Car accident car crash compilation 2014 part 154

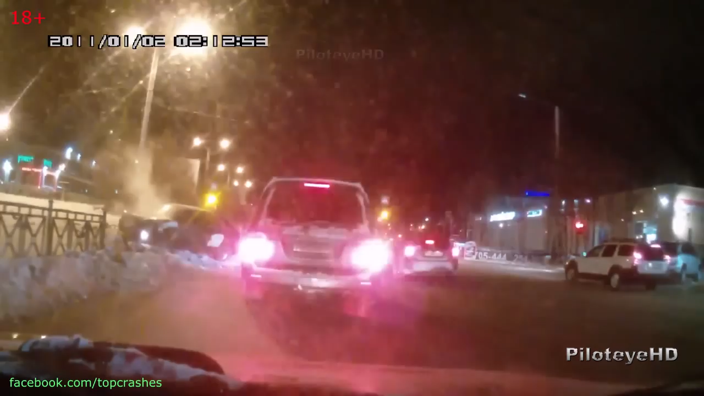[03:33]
Ой, ты видел? Опа. Она вот сначала в эту врезалась, потом в другую. Три машины. Опа. Все живы. Да.
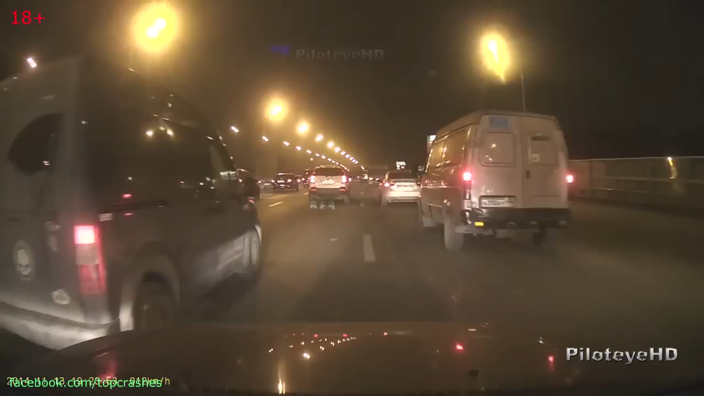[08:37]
Ой, Сашка, смотри за собой вон справа.